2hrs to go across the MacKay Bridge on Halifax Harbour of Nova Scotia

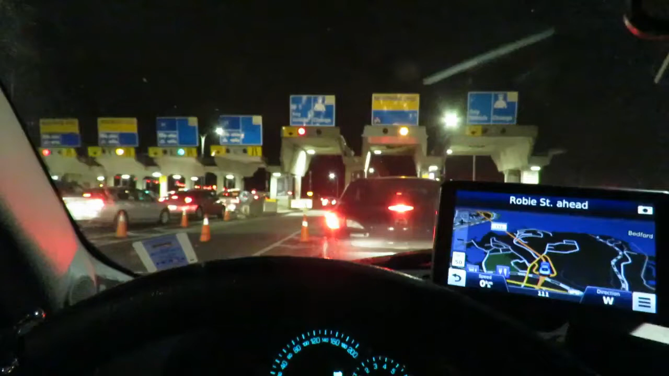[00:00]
Well, I'm at the MacKay Bridge, waiting to go across the bridge to Halifax. And I'm gonna do a series of videos as I move, because this is not moving. The whole bridge is not moving. And I'm gonna zoom in a little bit here, because when I was approaching this, well, I'm sitting on the MacKay Bridge, and obviously there's a big accident somewhere up ahead, because when I was approaching the bridge,
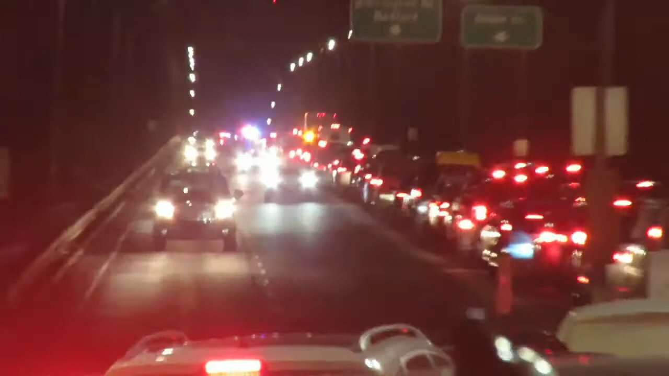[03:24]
There's that tow truck that was stuck that couldn't get up there.
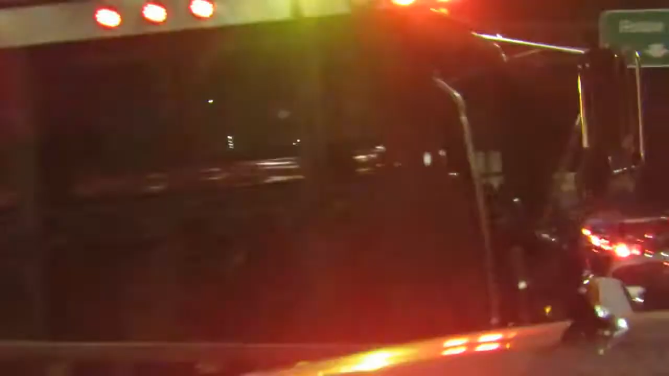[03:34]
And there's another tow truck. Think they'll get through?
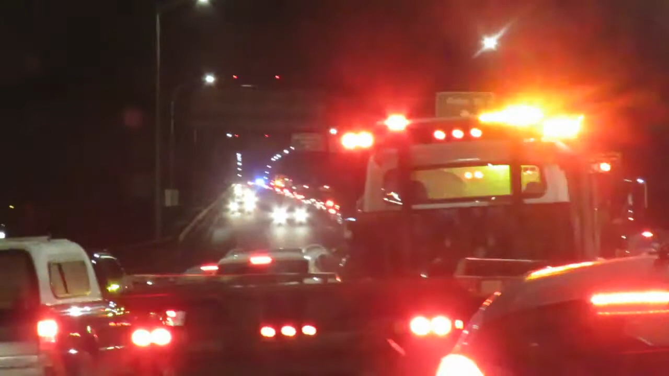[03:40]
They need to get up there so they can get the wreck off the bridge. But the tow truck should be driving up that middle lane.
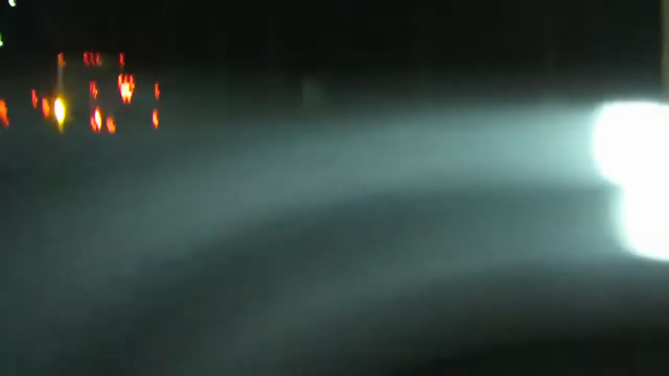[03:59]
And this guy here, you know, he's in a big hurry, like he's gonna go anywhere.
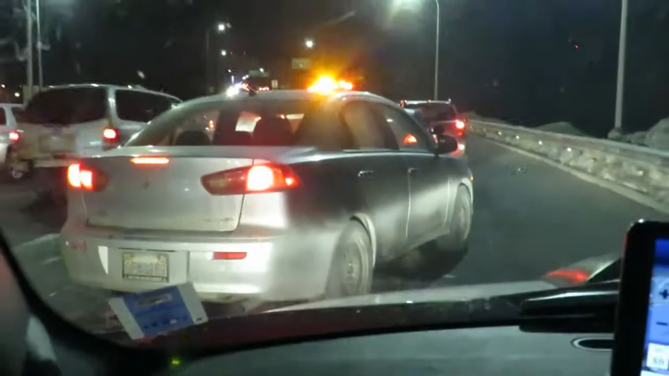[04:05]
Well, I moved up a few more feet. Let's see what's going on up there. Hopefully I can get up there before they clear the wreck. Those two tow trucks are probably going to block the bridge for a long time. They're trying to get up there. What they should do is drive up this lane up in the center here. This is the MacKay Bridge. I'm looking through a windshield. It's a little hard to get it to focus good. The camera can do it, but it's just, I'm going through glass.
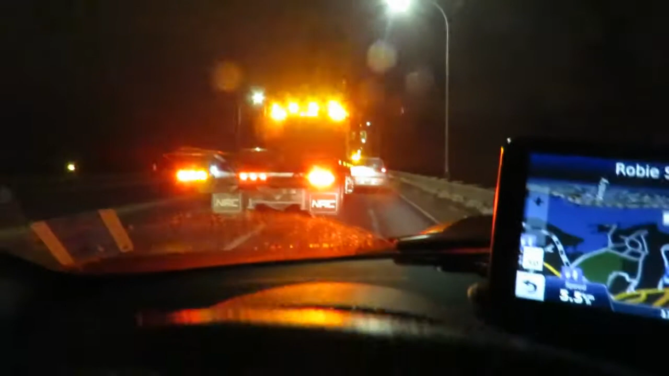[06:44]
He's cutting everybody off trying to get up to the accident. That's kind of interesting. I should almost follow him, but I'm not interested in doing that. He's forcing people off the road, which is kind of dangerous. It's not like he's gonna get up there any faster. It's really stupid what he's doing.
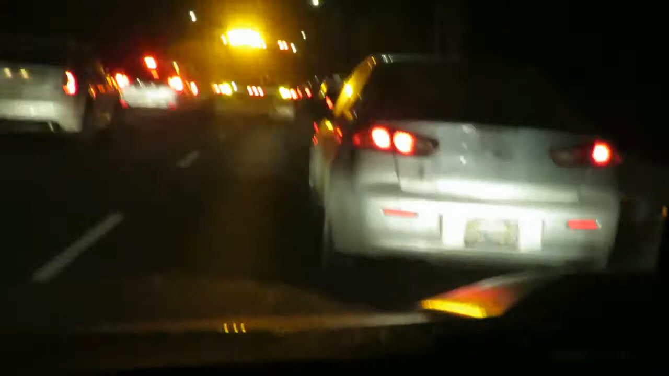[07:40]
I guarantee you that when we get up, when he gets up there and the other tow trucks get up there, it's gonna slow down everybody and no one's gonna go anywhere. Because if they got a wreck up there, they gotta block the road to get the wreck out.
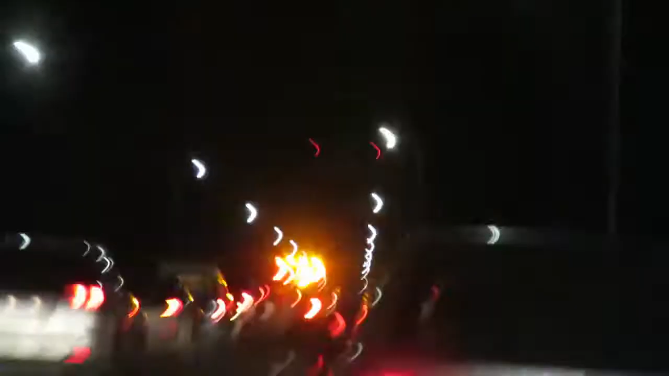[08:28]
Sorry for not aiming it where I'm going, but I have to watch the road and not the camera.
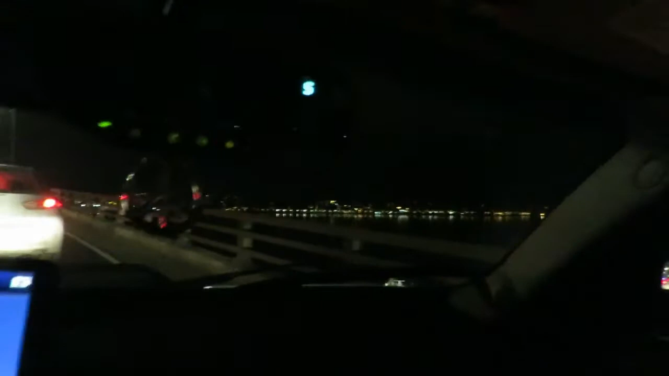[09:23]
If I can get a view of the harbor.
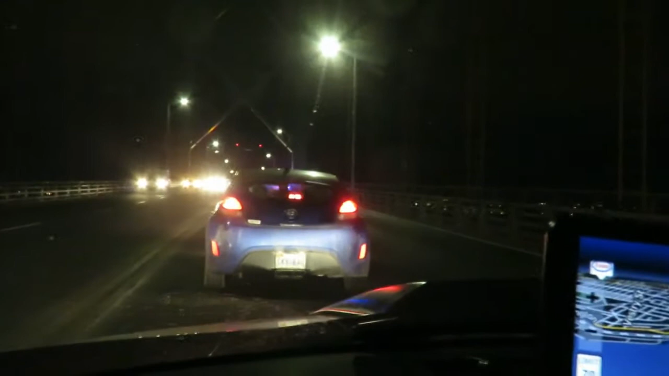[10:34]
I drove several million miles in my life. So now we can have a look at the Halifax Harbour. Prettier when I was looking up the bridge. It was a lot more lights than just this one.
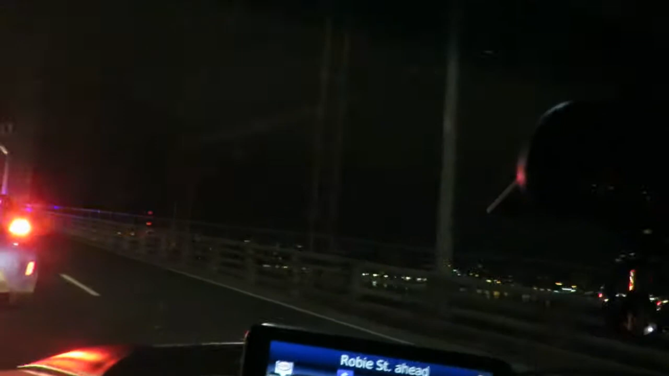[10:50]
So I guess I'll have to leave my camera on so we can figure out what the heck held up all the traffic all night long. Hours and hours and hours and hours and hours.
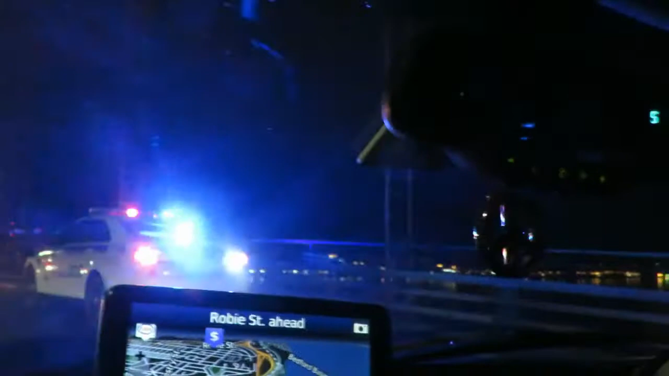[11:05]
Not being able to move.
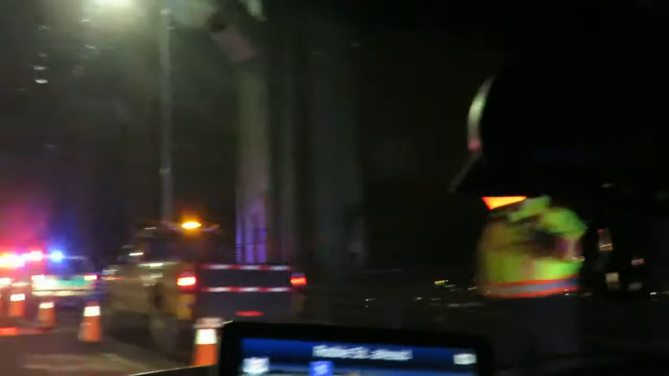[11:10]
We sure got a lot of bridge commission trucks up here. Because I wonder if somebody fell off.
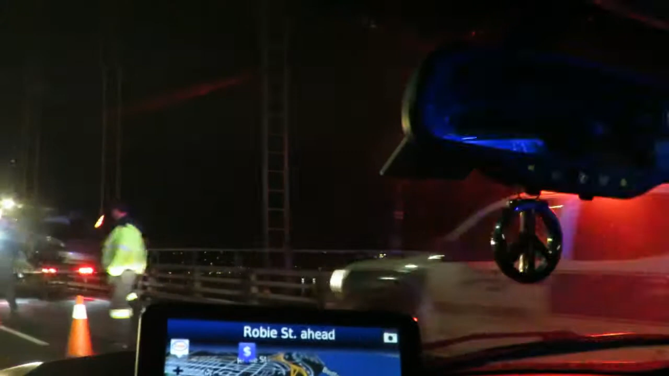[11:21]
Oh, there's a car on top of there. Can you see it? Yeah.
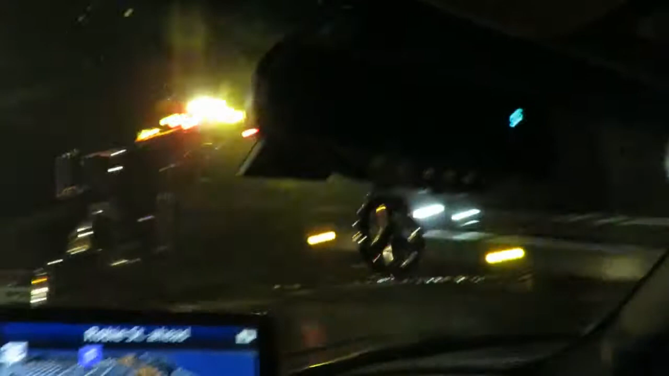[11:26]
One car holding everybody up forever and ever and ever and ever.
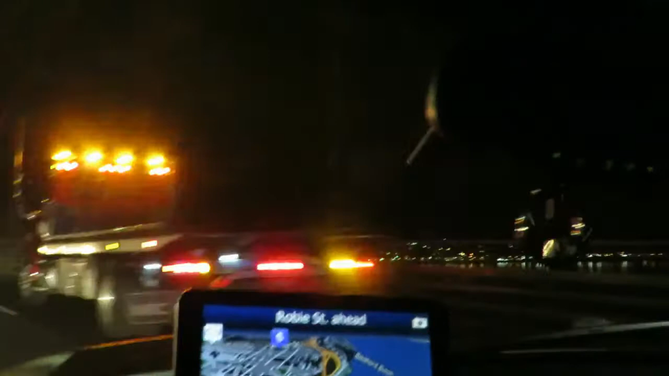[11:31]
I don't know, an hour and a half, 2 hours to cross the bridge.
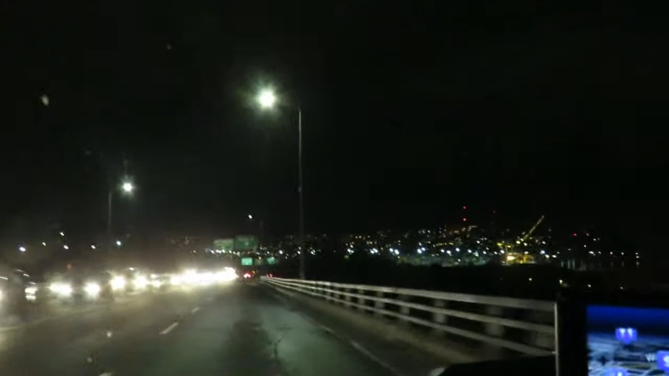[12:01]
I may as well do this so you can see that the traffic was held all the way up, way back into the city of Halifax, so in both directions, and all I saw back there was just one car, and it wasn't even smashed up. But the airbag was off, was triggered on that car.